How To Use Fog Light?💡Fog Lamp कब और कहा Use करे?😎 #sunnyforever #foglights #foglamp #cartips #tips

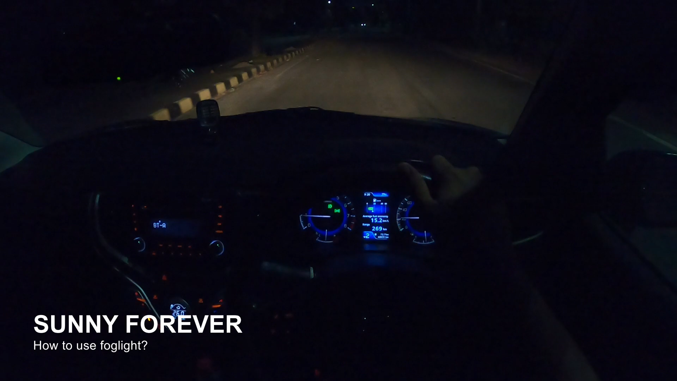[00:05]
कैसे आप सब लोग वेलकम बैक टू मआ चैनल आज की जो वीडियो है आप देख रहा हूंगे मैं रात में ड्राइब कर रहा हूं अब रात में ड्राइब करने का रीजन कहा है
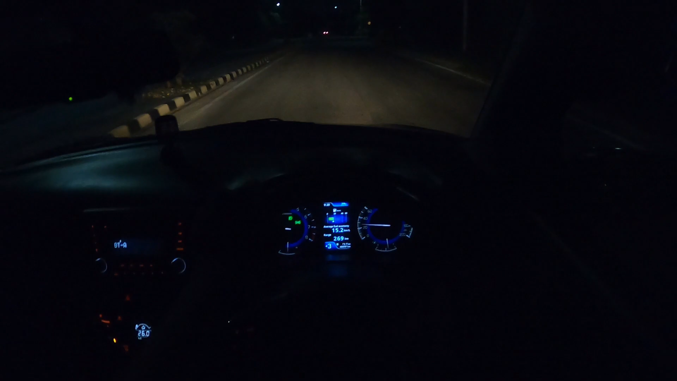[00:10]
एक तो मैं किसी काम से जा रहा था और मुझे भी वीडियो बनाने थी वो बनाने थी फोगلاइट को ले गे राइट अब फोगलाइट पे या कोई भी लाइट का जो रेस्पोंस होता है वो या तो लेट